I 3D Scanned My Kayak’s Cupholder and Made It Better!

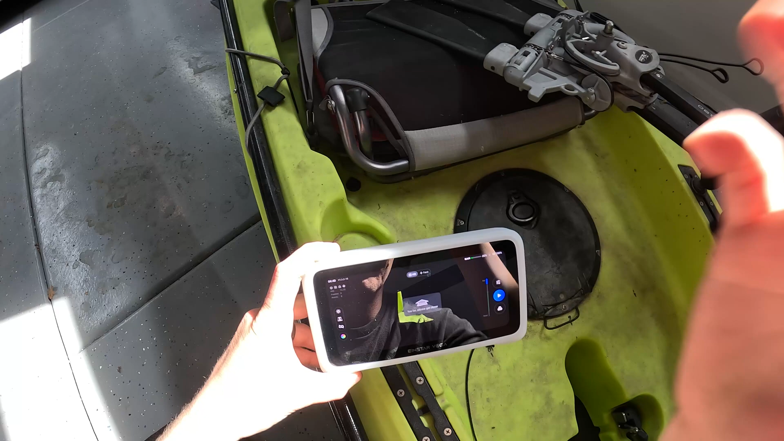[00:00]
all right so i know this is overkill but i could just do some measurements and call it a day however i'm i got a scanner on my user
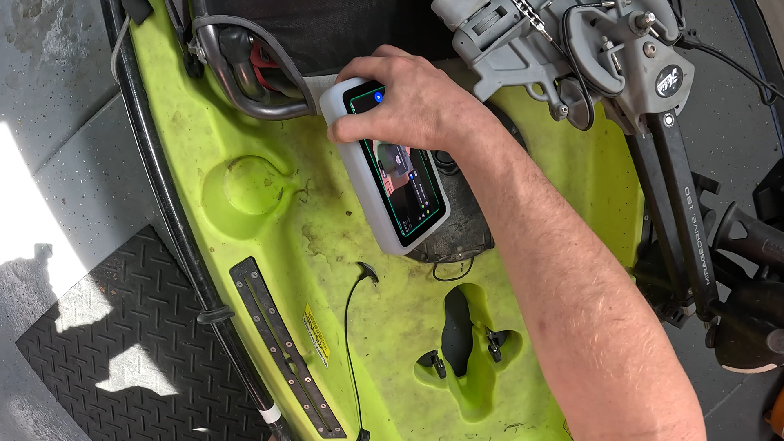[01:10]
the vega compared to like my einstar i've wanted to do this project for a while but i've honestly been too lazy to deal with taking out the whole
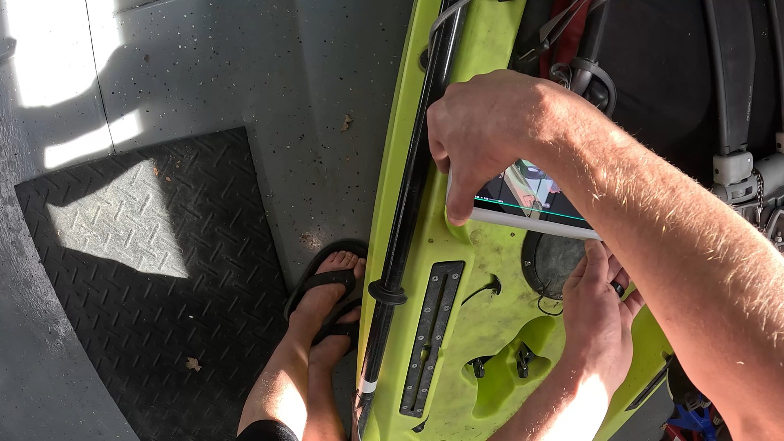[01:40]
that doesn't require wires so i'm going to try to use it so let's see if i could get the tracking back on there we go
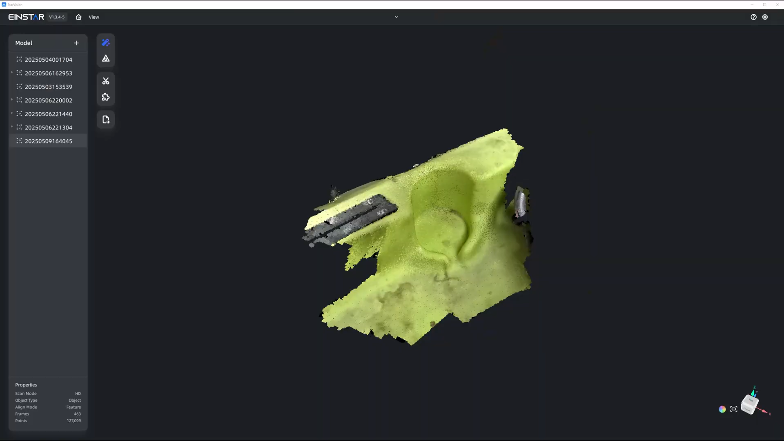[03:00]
all right now we are inside star vision here's the scan so we're going to go ahead and generate mesh real quick and actually before i do that i'm just going to quickly trim out what i
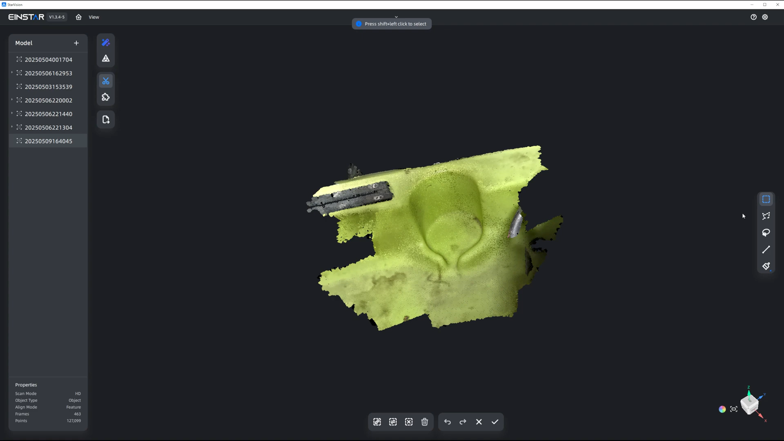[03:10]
don't need which is most of this
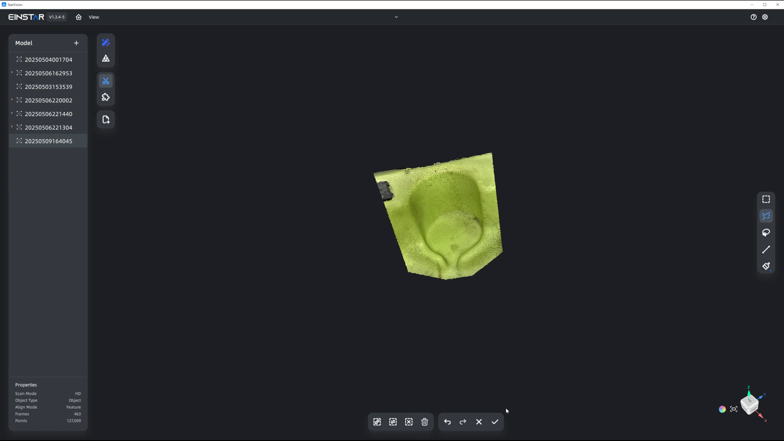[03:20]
invert delete perfect all right that's going to be good now we're going to click generate mesh i want full resolution no smoothing i don't need any kind of limits on triangles none of that i want it as nice as possible
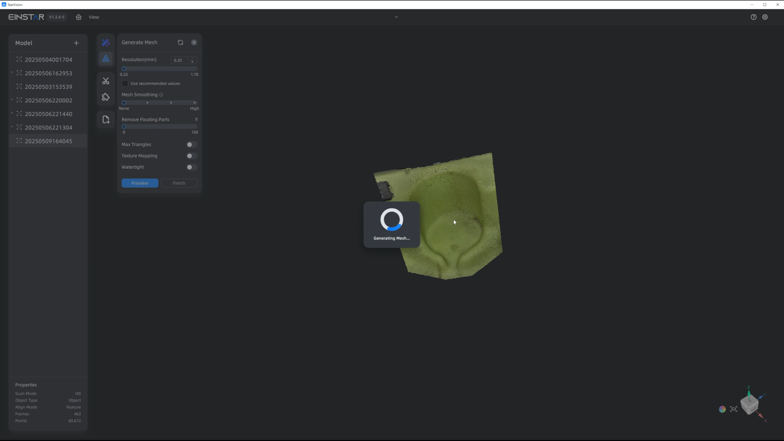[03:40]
all right now i'm going to pause it while this does its thing perfect that was actually pretty fast so this looks fantastic this is excellent for what i need
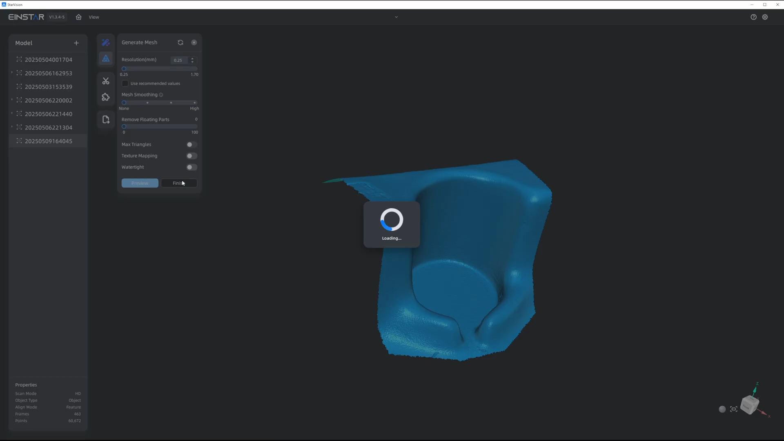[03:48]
all right now i'm going to my projects folder make a new folder for a kayak now i am just going to export the mesh as an obj okay open up 3d max while that's cup holder
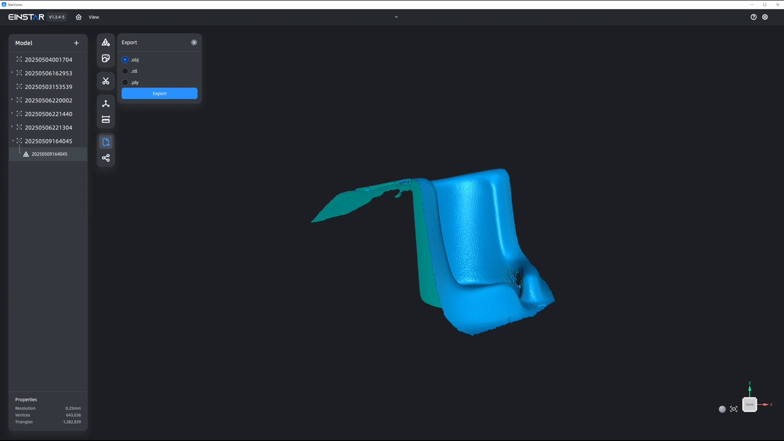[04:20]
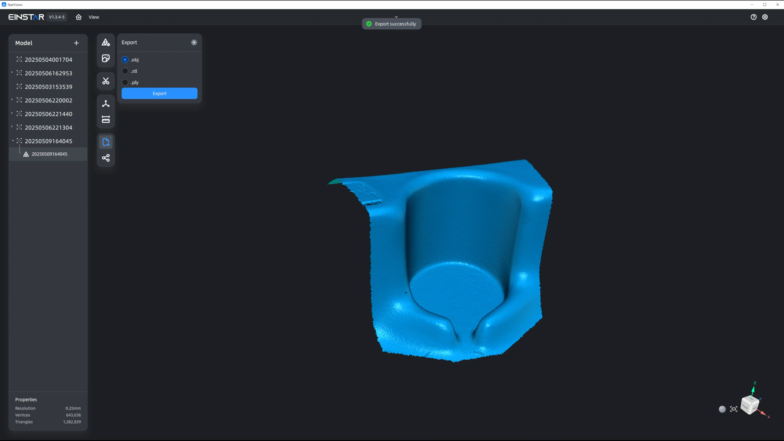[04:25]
beautiful that's all i needed from here so i'm going to pause it while i open up 3d max all right now we're in 3d max we're going to go to merge
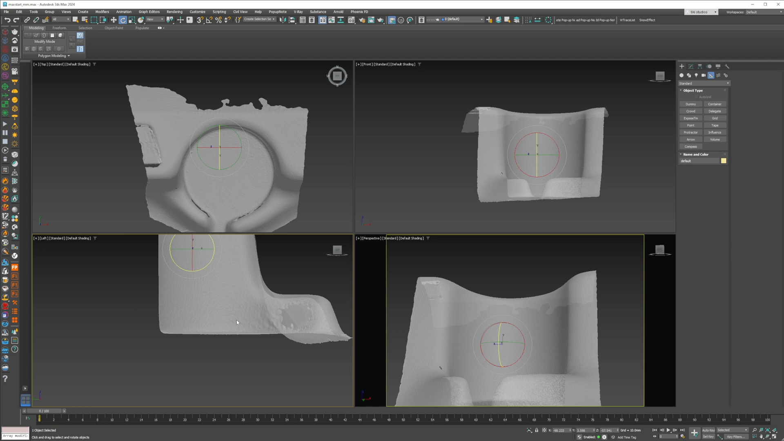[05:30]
this out and let's just check how flat we are so we're pretty flat